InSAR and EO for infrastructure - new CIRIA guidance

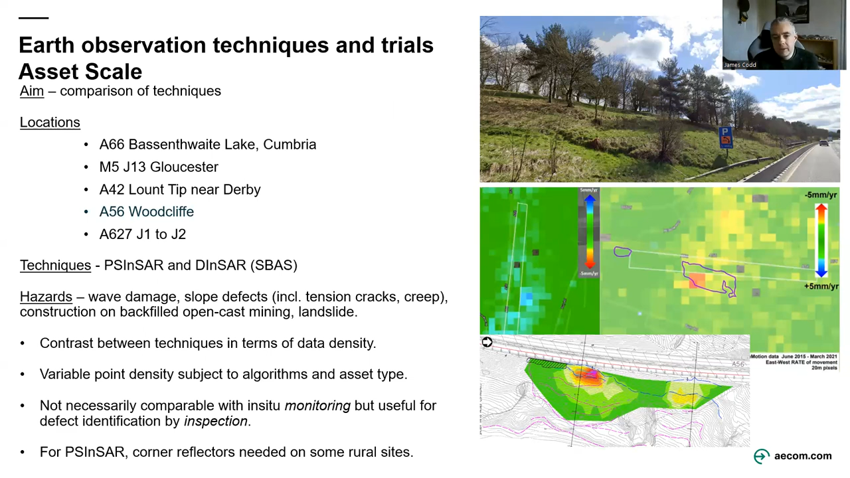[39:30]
And then at the end of 2020, that persistent scatterer, that persistent point disappeared. So it might have gone. It was lost, and couldn't reliably be tracked. And that's useful information itself. Okay, so that's the asset scale trials. So just a few others to cover.